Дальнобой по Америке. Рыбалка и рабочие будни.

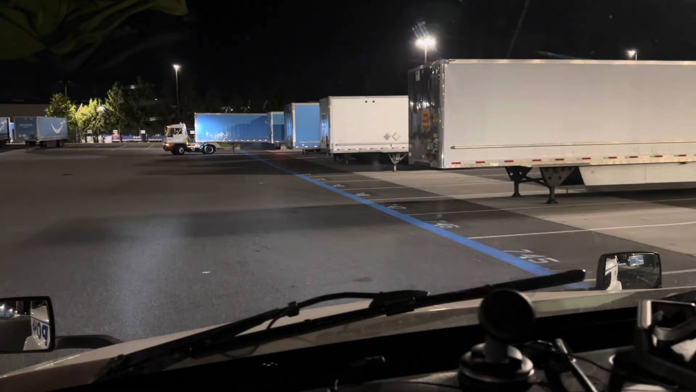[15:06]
и место вагона все так аккуратненько они опытные они залетают вообще с лету просто залетают задом просто у меня сейчас не очень удобно что он там паркуется выключу свет чтобы ему не слепить лицо глаза чтобы ему не слепить он бедолага и так не знает что делать
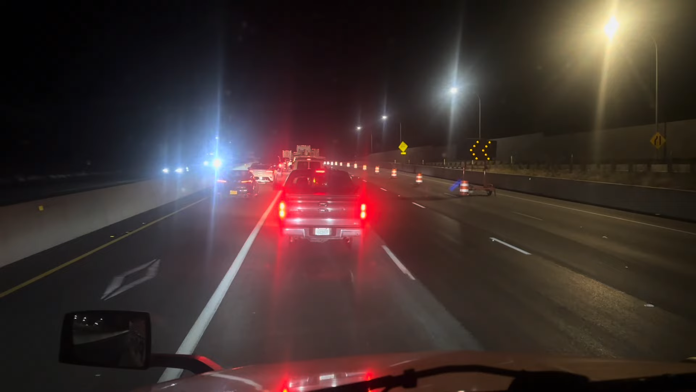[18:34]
все тащимся вообще стали вот так вот в Америке ночью делают дороги, чтобы днем людям не мешать зато в нашем штате асфальт вообще грех жаловаться редко ямы где найдешь